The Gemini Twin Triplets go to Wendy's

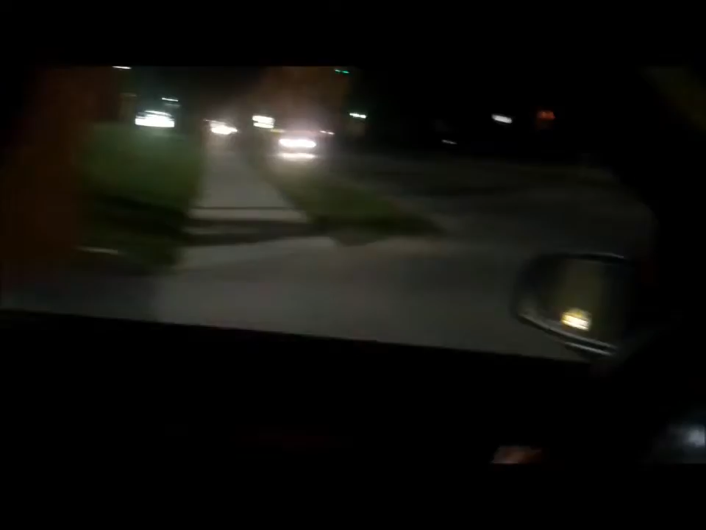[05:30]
I'm on it. Oh, it's a popo. Dude, there's a guy in there. Maybe he's like doing a ride along thing. Oh, maybe he's arrested. They wouldn't let him sit in the front if he were arrested. He kind of looked like my cousin Mark. Oh, yeah? What's your cousin Mark look like? The guy is the golf cart. Oh, yeah.
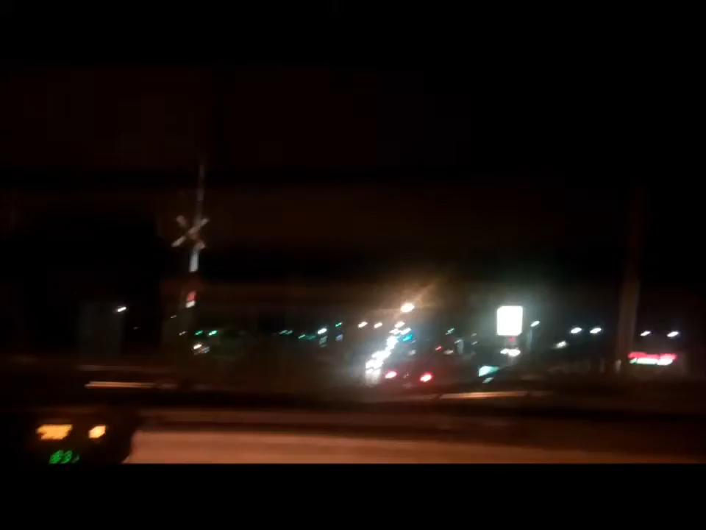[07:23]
Well, I might have. Sit there. I kind of did. White car. Oh man, that's kind of sticking out there a little bit. I wonder if we have to like figure out a way to get rid of any license plates if I were to put this online. I mean, I don't think it matters really. I mean, there's a lot of glare in the video actually. Oh, okay. All the lights are like, wah!
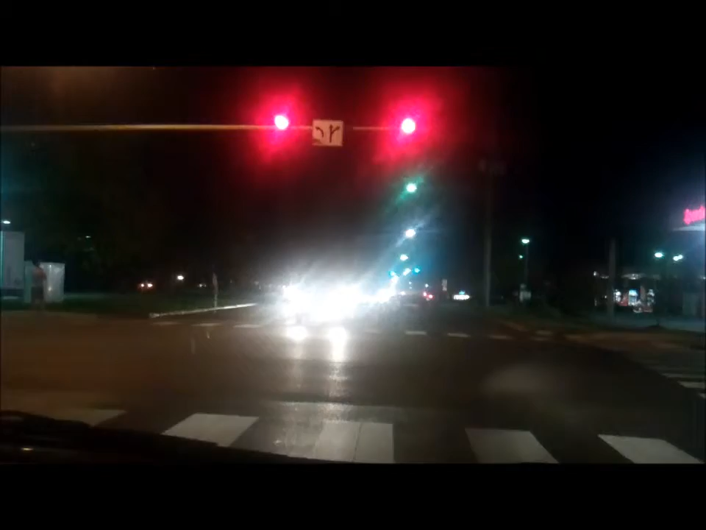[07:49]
So you probably can't even see license plates. I mean, it's even hard to focus on that Walgreens sign. Oh wow, well, yeah it is. Yeah. Just a little bit. Man, it's taking 3 minutes to get home. It's probably gonna be like 4 by the time we get there. Oh my gosh.